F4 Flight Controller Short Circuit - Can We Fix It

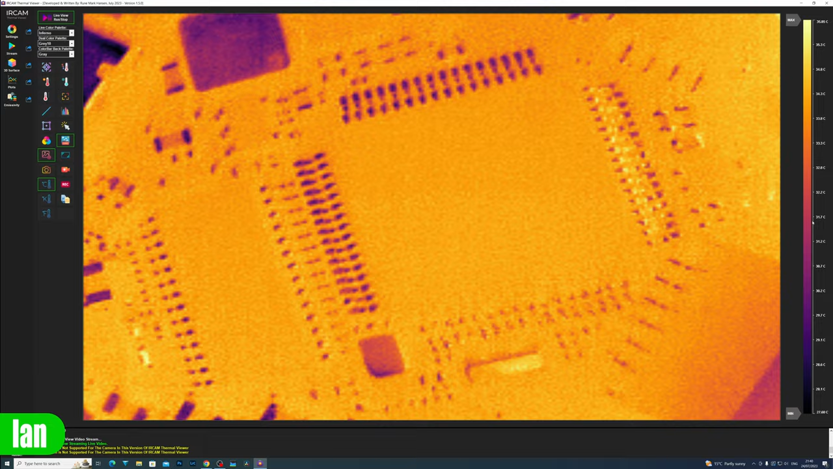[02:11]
and today, whilst I'll show you some of its features, if you're interested in seeing that video, please do make sure you are subscribed. Now,
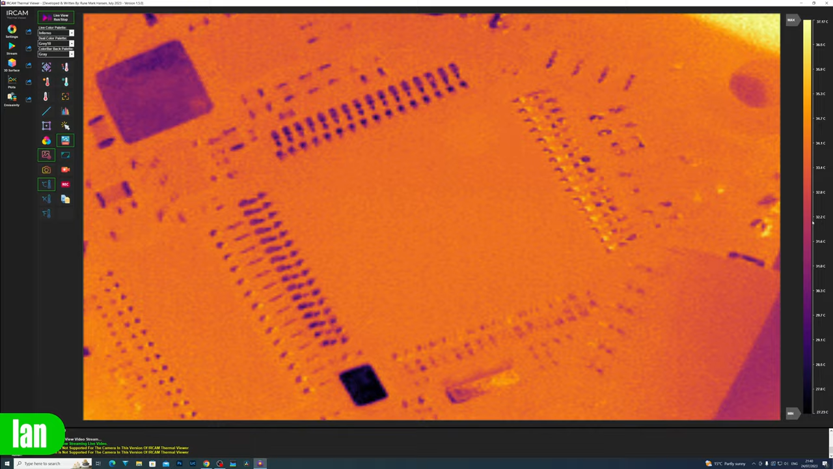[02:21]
what we're going to do is plug in this board to show you what the actual issue is, and if we look at the SoC, there you can see this spot has appeared in the corner there, and that is an issue in the chip. It has a short, and what I don't know at this point is if it's the chip itself that's got the short or the board, but what happens is it gets really, really hot very, very quickly and then begins to overheat and it causes issues. Now, whilst I can use it, it does cause problems,
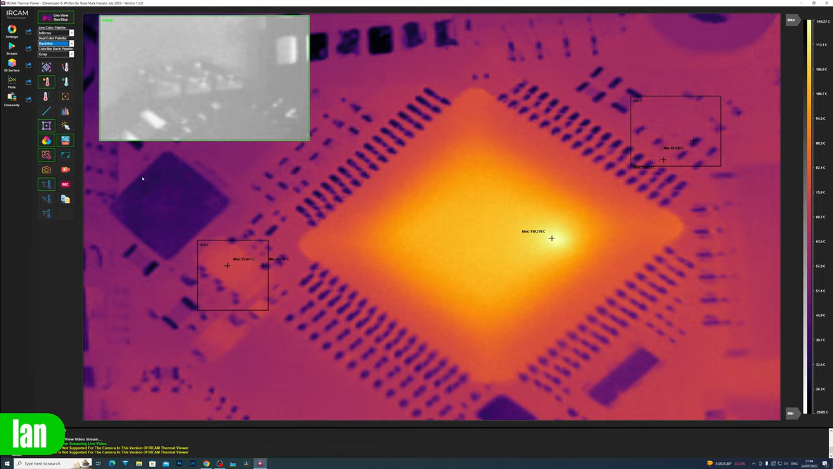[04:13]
And again, it just offers some really nice functionality that you don't get in the standard app. And as I've said, I will cover this properly in the video I make in the future. So that's the SoC there, and what we're going to need to do is get that off the board. Now, my donor for this today is an old Omnibus F4.
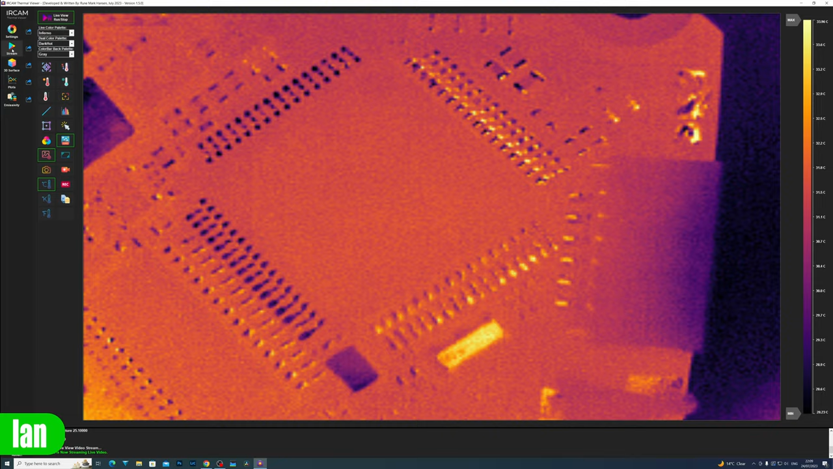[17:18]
Oh, wow, look at that. Absolutely better. You don't have that short coming up. Like we saw earlier, we can see the voltage regulators getting hot, but there isn't that very hot dot appearing there in the corner. So let's get Betaflight flashed and let's see if it performs as expected.
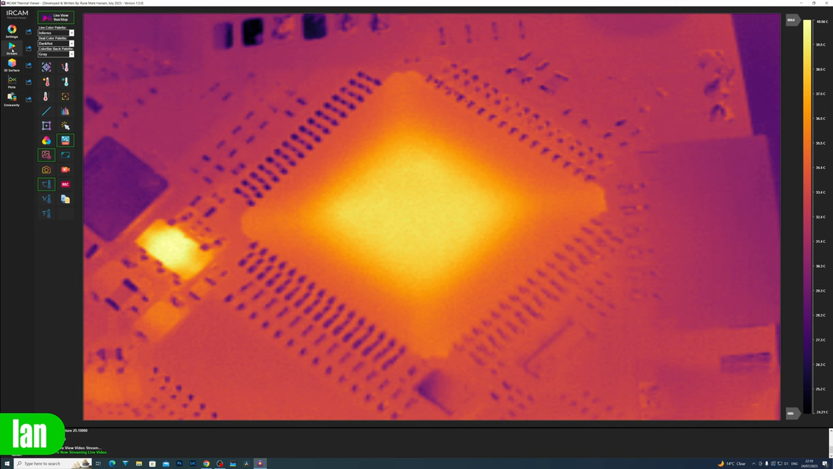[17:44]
Okay, so the flash is complete.
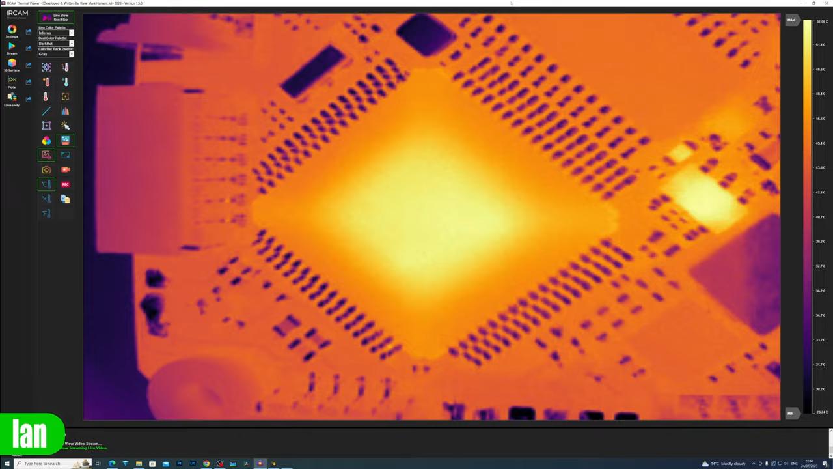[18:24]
No issues at all. Working as expected with no hot spot showing in the corner. Now, just to do something a little bit interesting, I'm going to put that SoC back on the other board.
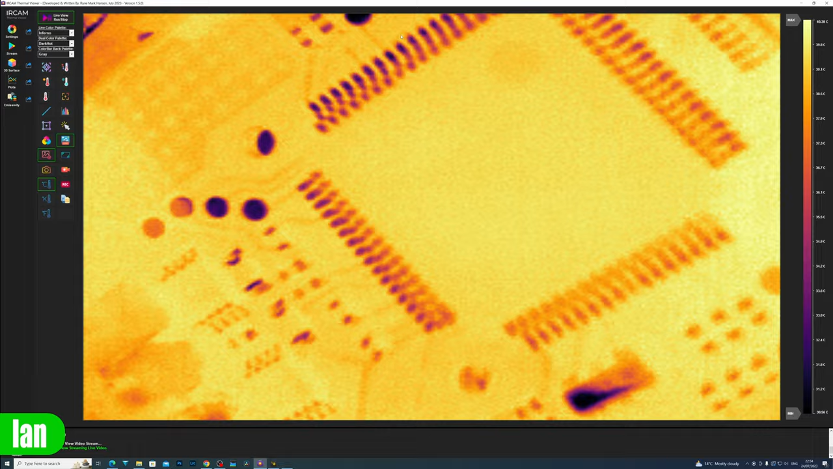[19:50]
find the port, and then we'll see if we get that same behavior. Oh, straight away, look at that. That is so quick to see. It really, really is. Now, that literally can only be a short in the SOC. That's all it can be. There is nothing else that could be causing this on this SOC. It literally must be a short in the IC there.
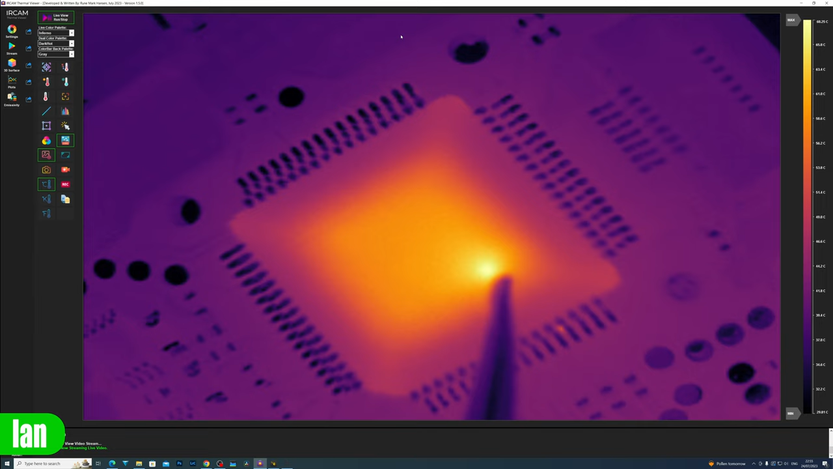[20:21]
What's interesting is there, look, you can see something there shining through. I don't know what that is. Is that an arcing? I do not know what that is. Is that on the other side of the board? No, it isn't. Wow, look at that.
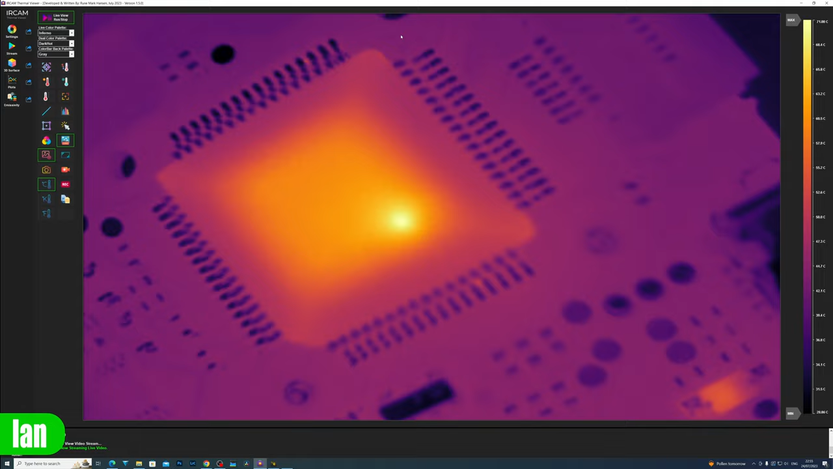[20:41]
I don't know if that's an arcing. I can't really zoom in much closer with this camera to take a look at it. Let's just get that under the microscope a second and take a look at what is going on. Okay, just having had a quick look at that, it's IPA still under the main SOC flashing off. So what you're seeing is the IPA bubbling off with the heat of the SOC,
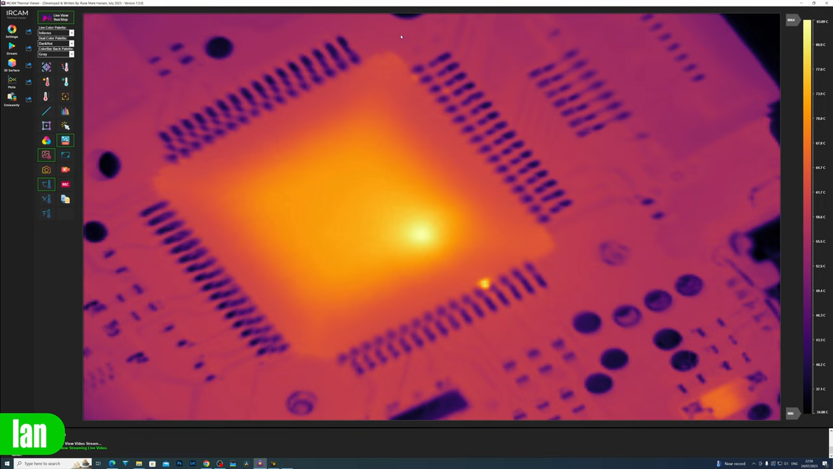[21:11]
and that's what's causing that flashing down by there. And you're seeing it up there as well. But what's clear is this SOC absolutely has a short.
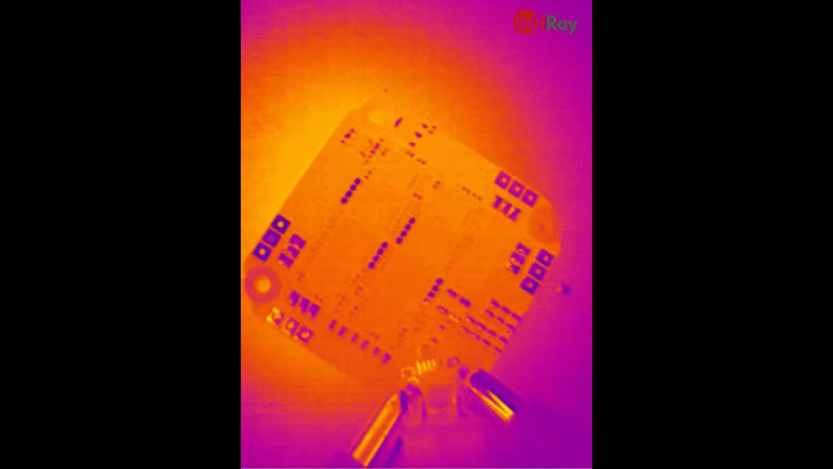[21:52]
Now, just to show you what happens under the thermal camera when you power it up, this IC in the top left corner here starts to get very,
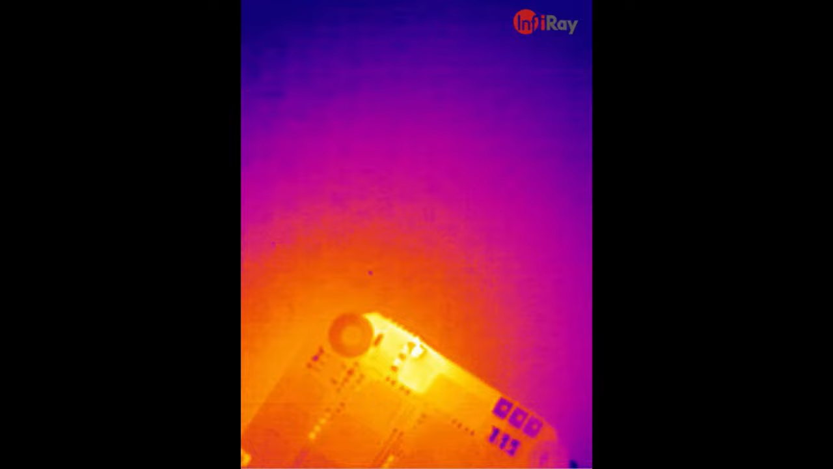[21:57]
very hot, but specifically on one pin.
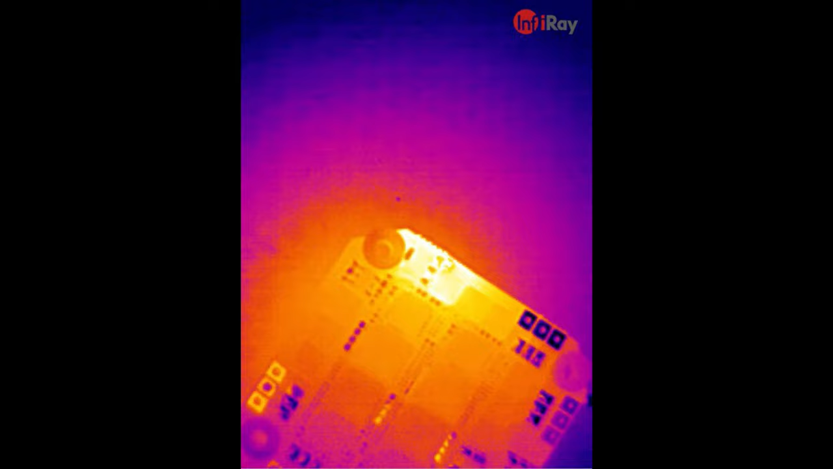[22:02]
You can see that it really, really is getting hot compared to the rest of the board.